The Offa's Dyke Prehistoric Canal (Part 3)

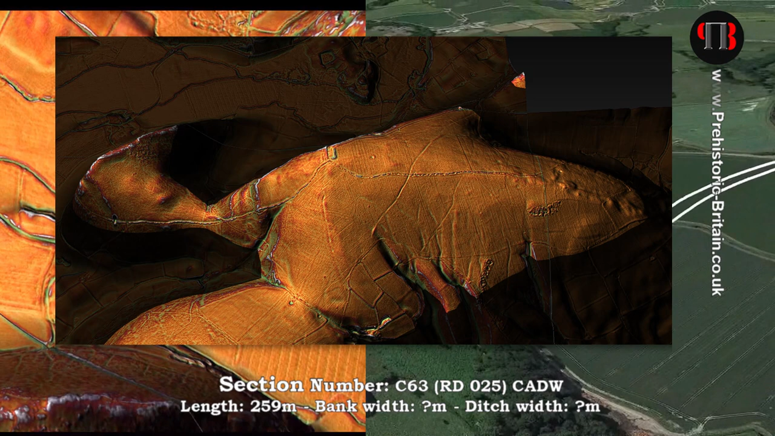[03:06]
90 degrees at a point to another earthwork feature at the top of the hill
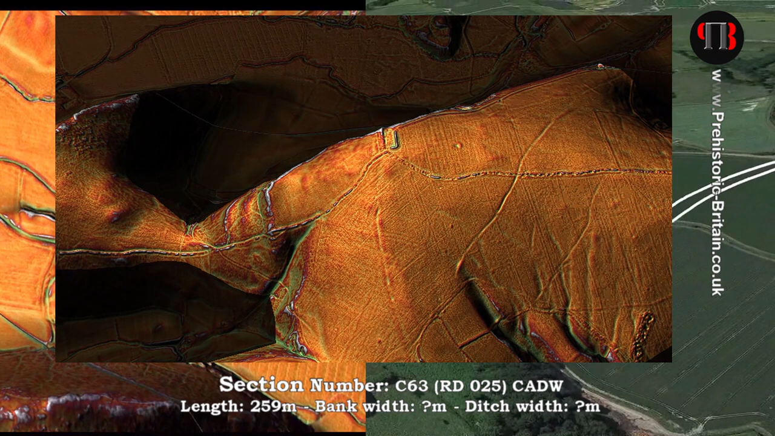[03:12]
overlooking the valley this is my guess it's a long barrow or another quarry
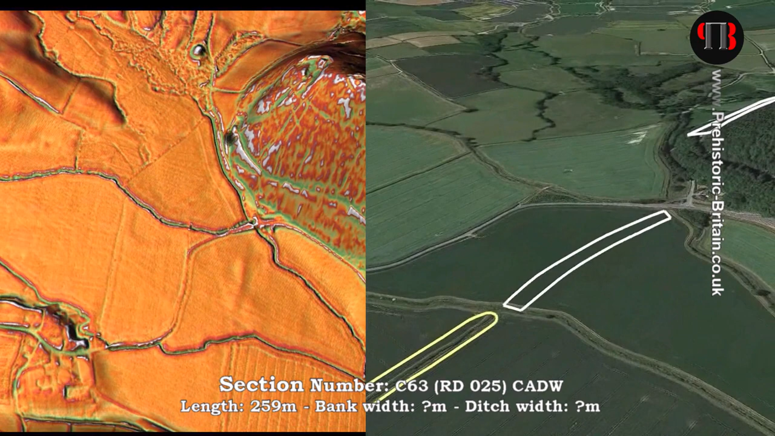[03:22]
the dike now takes to the floodplain of the environment where it becomes very straight for the first
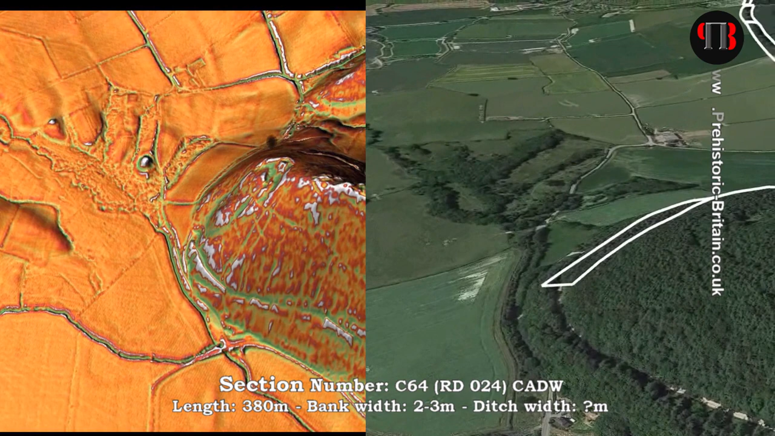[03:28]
time which makes us believe that this is actually an additional part
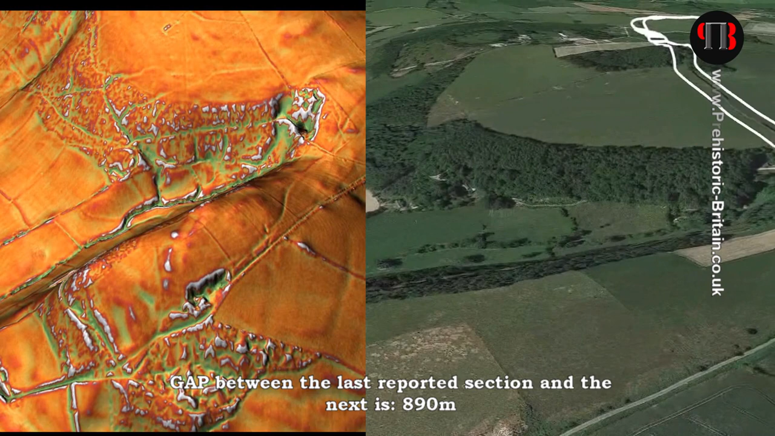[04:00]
this part of the section shows that the dike is completely a different design and specification than the previous section
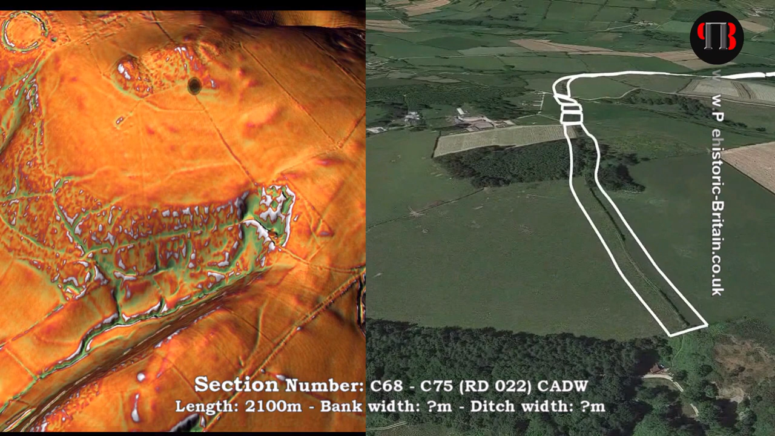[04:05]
which went through the floodplain and therefore was not built at the same time
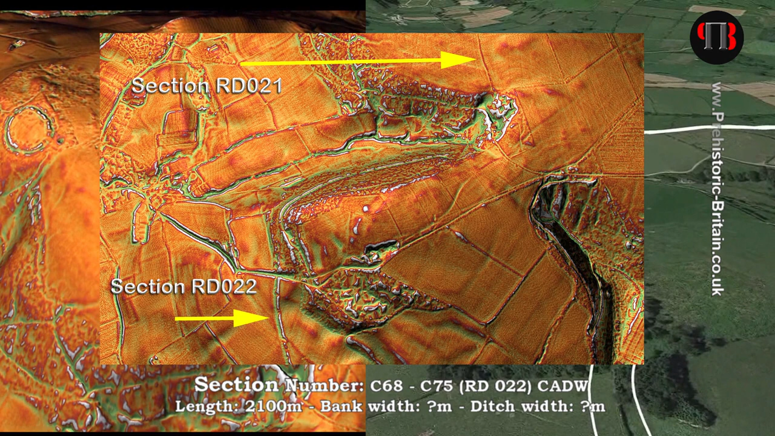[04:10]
moreover this section starts in a quarry and ends in a paleo channel after it joins another dike coming out yet another quarry another
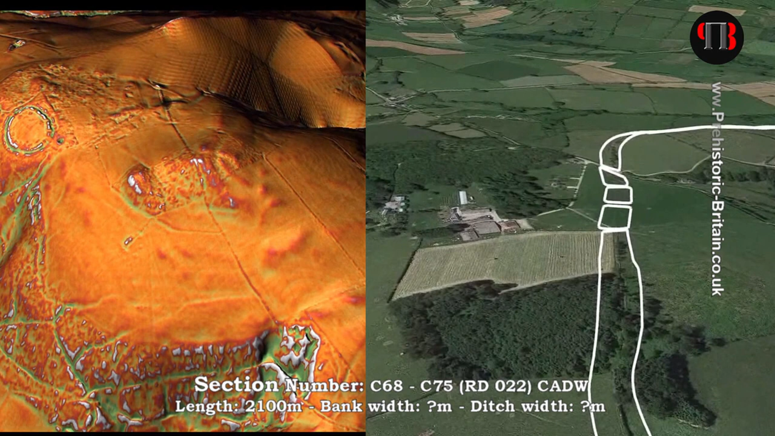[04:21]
feature i believe associated with the dike is located 300 meters south of the peak of this hill castle ring the monument comprises the
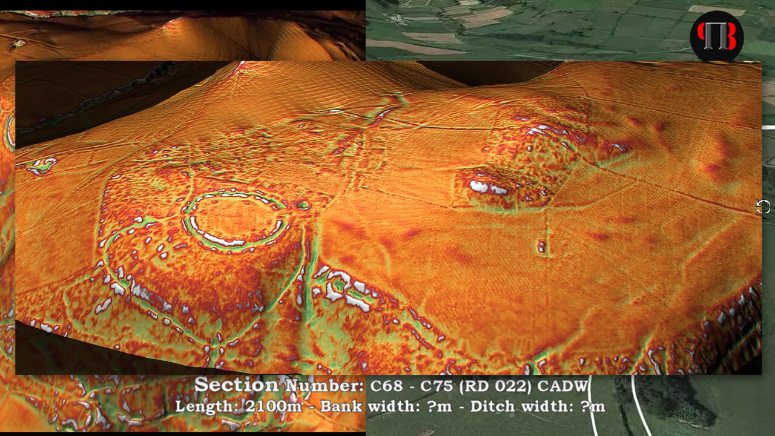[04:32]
reins of an earthwork enclosure the date or the precise nature of the closure
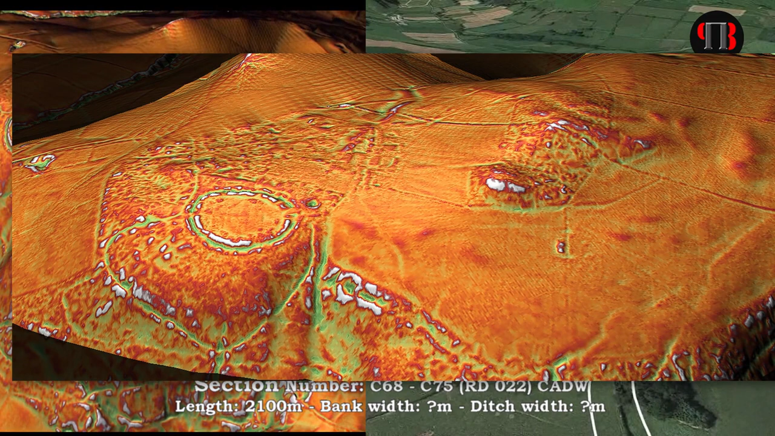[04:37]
is unknown to archaeologists but they reckon it's likely to be either prehistoric
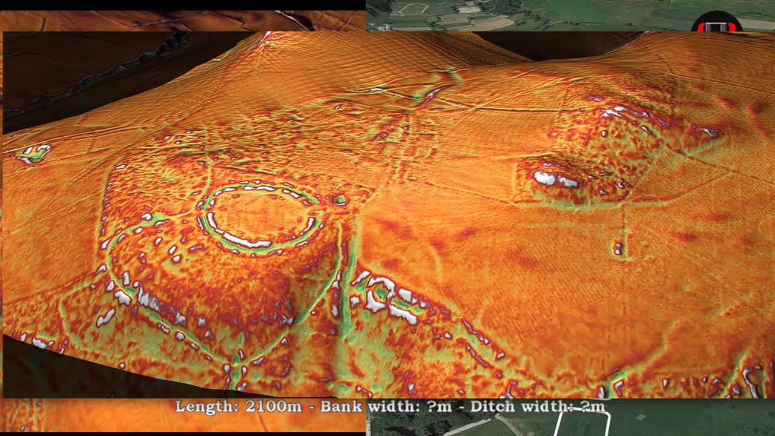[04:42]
or medieval the problem is there's a massive gap between the two dates castle ring also shows it has a close connection to
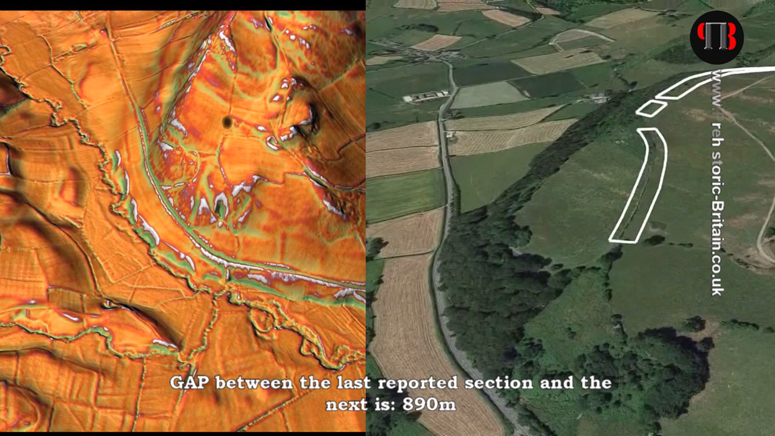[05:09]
again we see on this section of the dike that one's like
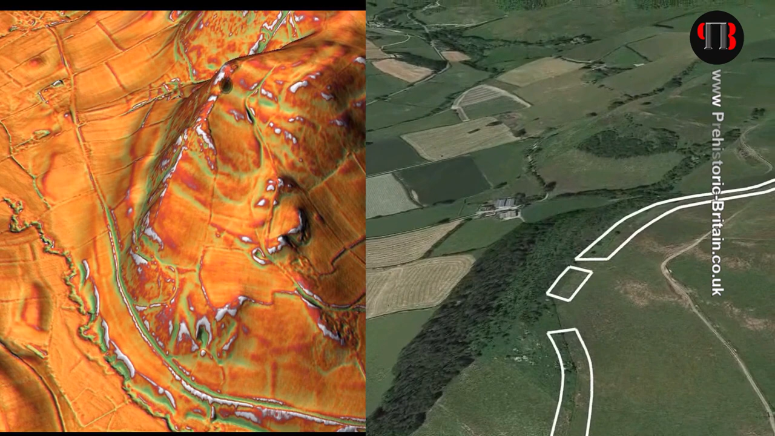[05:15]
starts halfway up a hill which makes no sense at all or you could say it
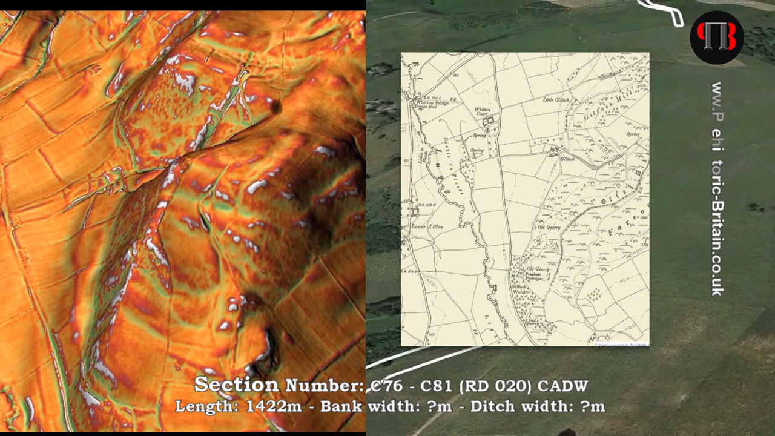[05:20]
stops halfway up a hill either way there must be a reason for this and the only logical explanation is that it starts and finishes on the shorelines
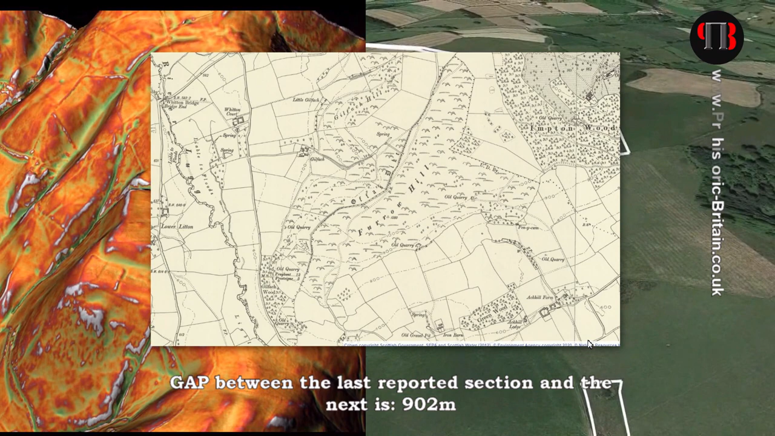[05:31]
of the prehistoric waterways of the past which means the rivers in
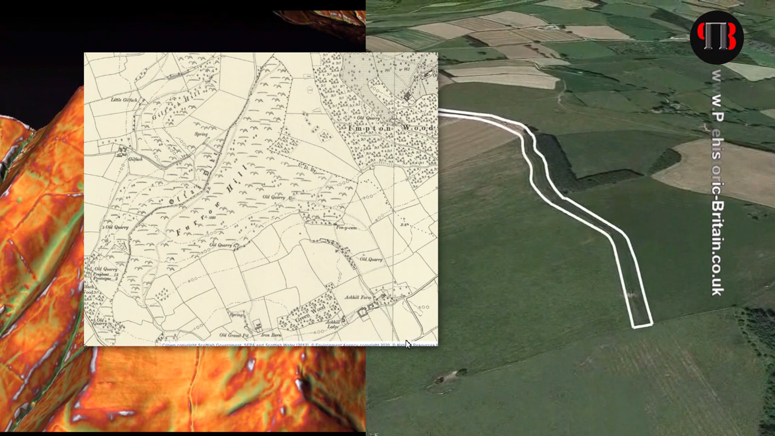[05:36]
those days will be much higher and therefore that will explain why these this dike starts and stops at such height over hills
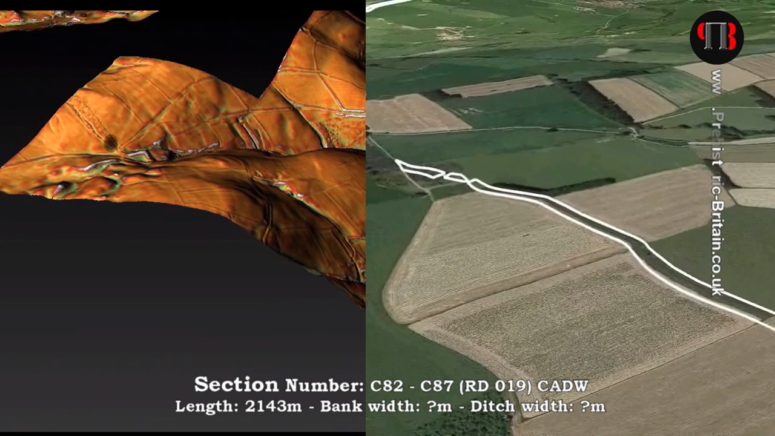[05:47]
as you see in places our lidar map is incomplete
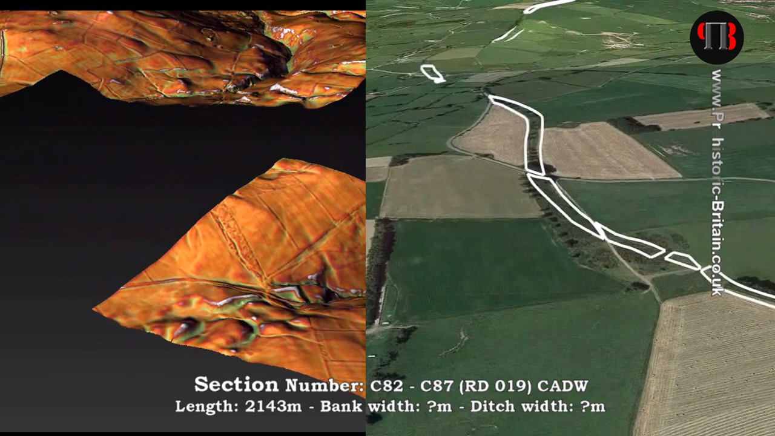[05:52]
it comes from government sources and we have no control over its publication distribution or fragmentation due to the lack of data